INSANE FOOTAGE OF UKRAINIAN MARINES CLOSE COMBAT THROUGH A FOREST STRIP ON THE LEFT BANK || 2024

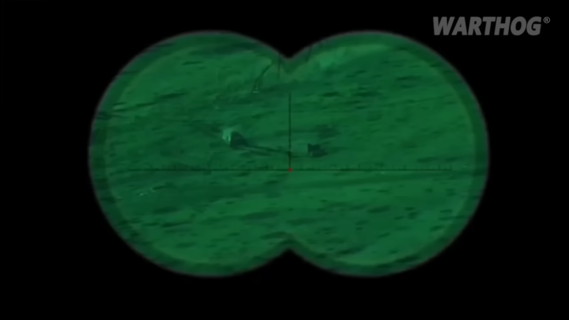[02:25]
One BMP-1 in the Blyat configuration hits a mine and burns down.